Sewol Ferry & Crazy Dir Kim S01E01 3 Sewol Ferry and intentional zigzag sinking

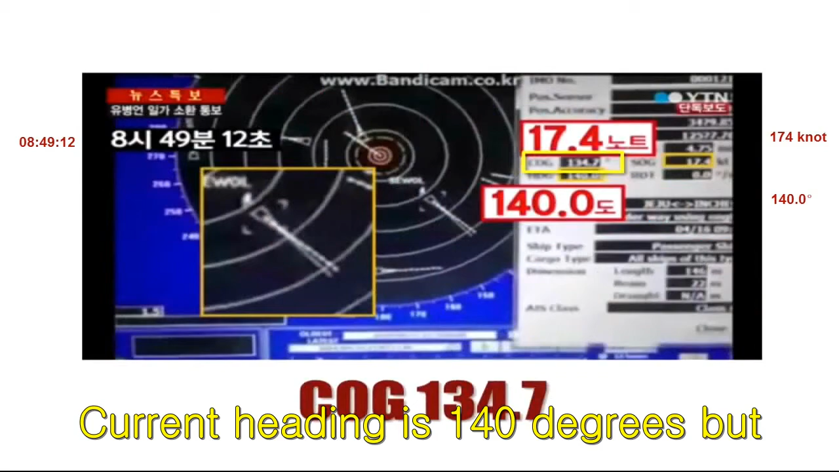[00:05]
140도 이전 과거 내가 140도로 지금 패딩이 머리가 가 있는데 내 과거 발자취는 뭐라고 나오냐면 134.7이 나와요.
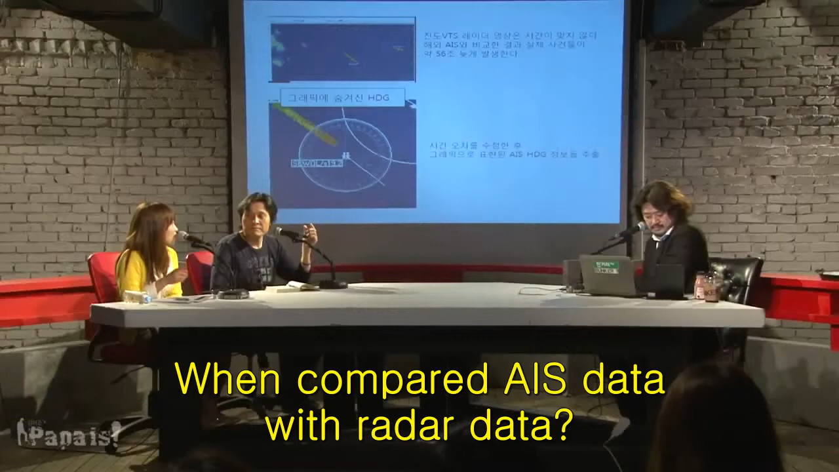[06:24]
AIS 기록과 레이더를 비교해 봤더니. 레이더 기록이 계속 1분가량 늦는 거예요.